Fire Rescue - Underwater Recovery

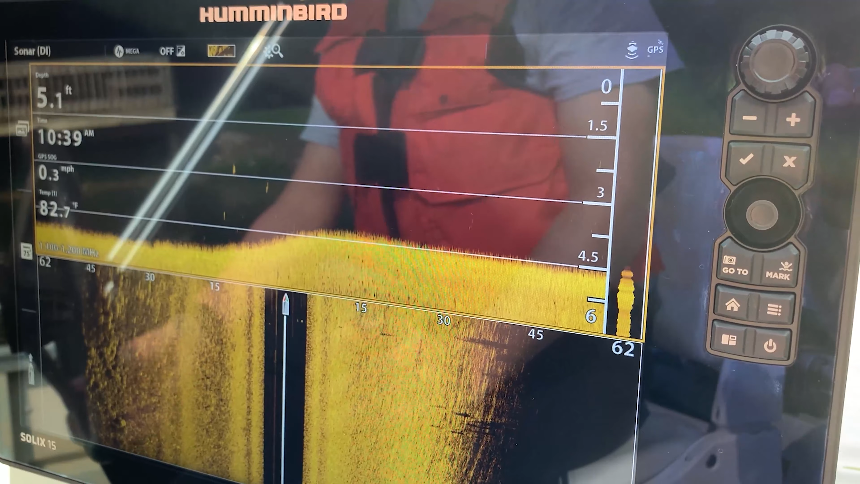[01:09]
On screen: depth 5.1 ft, water 82.7°F, speed 0.3 mph
we use those and we can actually it'll track where we have searched on that lake.